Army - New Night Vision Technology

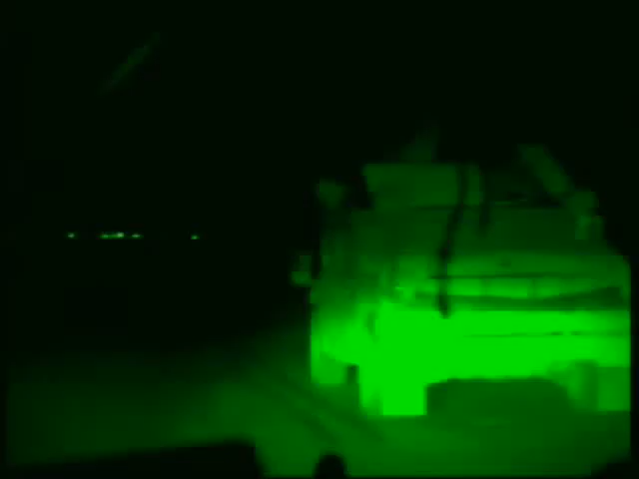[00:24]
Is it an enemy vehicle coming your way or is it part of your team returning from patrol?
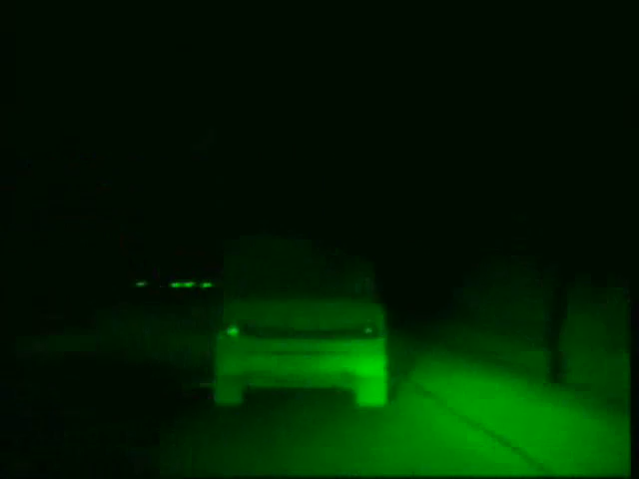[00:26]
You need to see clearly, and a team from Joint Fires Integration and Interoperability, or JFIT, has found a way to make that happen.
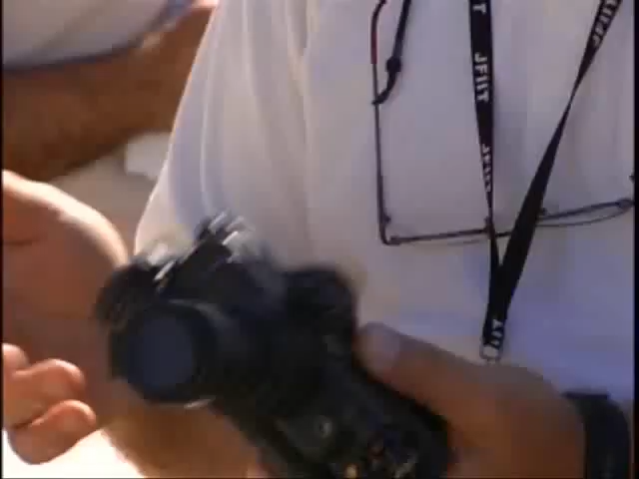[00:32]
Here's an example.
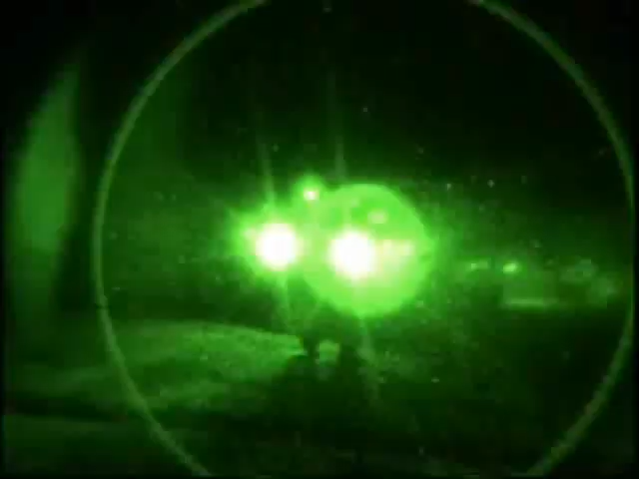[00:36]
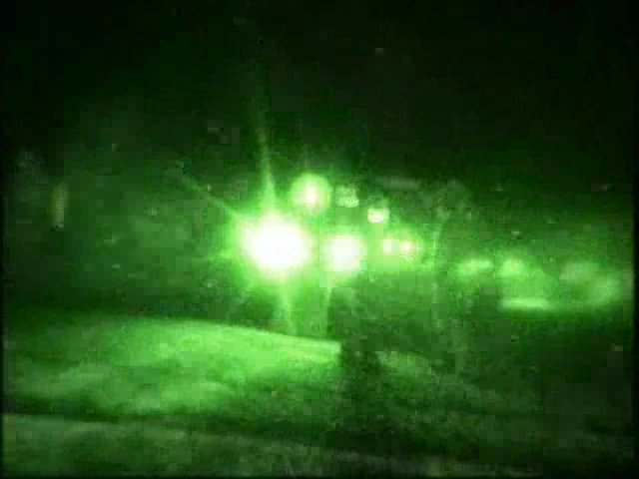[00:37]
At least two people are standing in front of this Humvee. Can you see them with normal night vision? How about now?
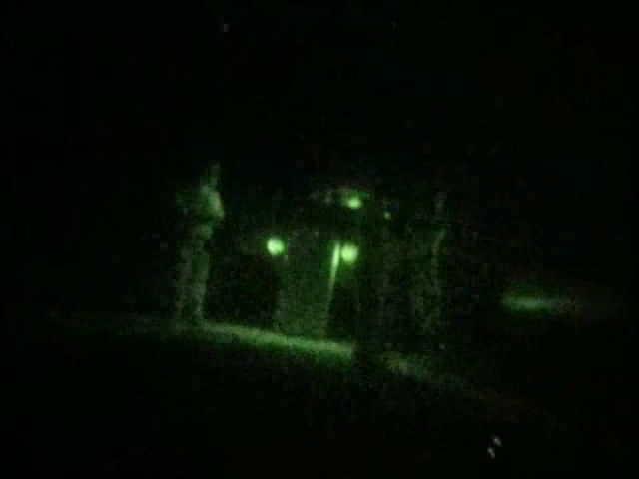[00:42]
JFIT calls this system White Light.
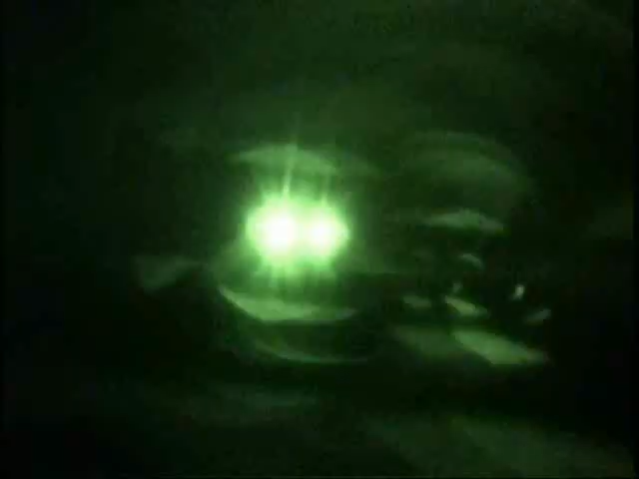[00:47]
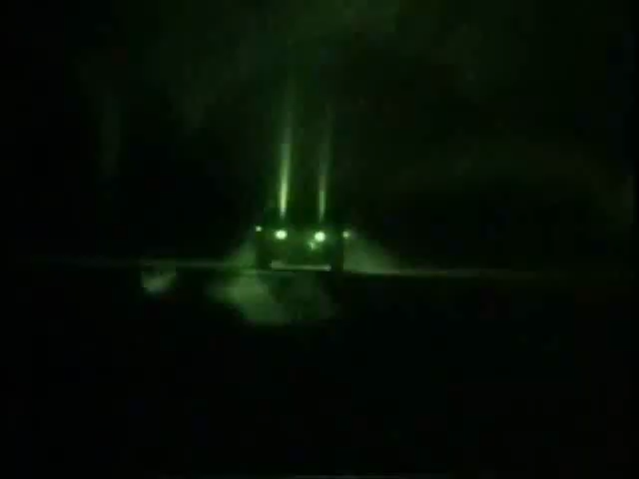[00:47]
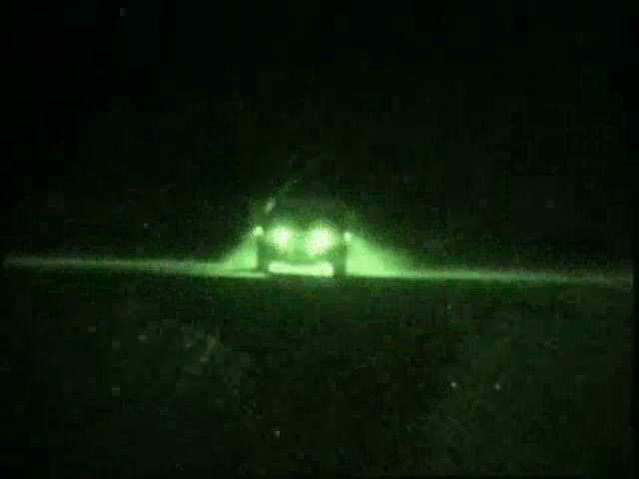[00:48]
It is a lock and key device that takes away the halo effect so coalition forces can figure out who's friendly,
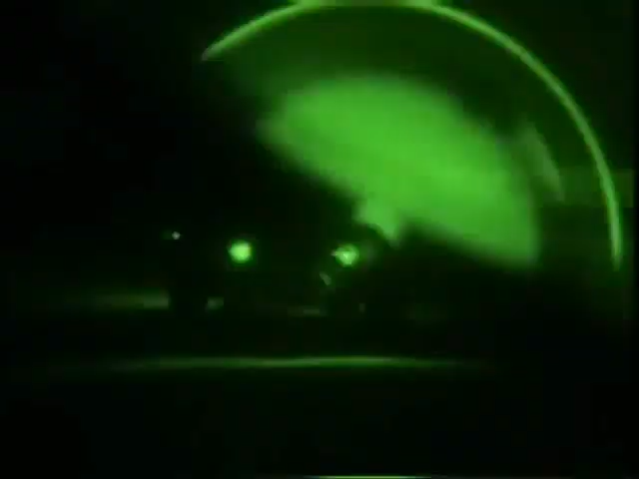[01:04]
This kind of technology will eliminate that situation completely.
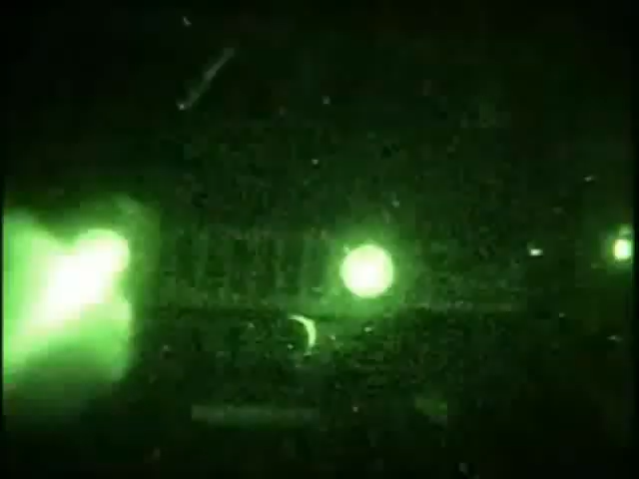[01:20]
Outside it's a polycarbonate for strength so it doesn't break, but inside it's three filters.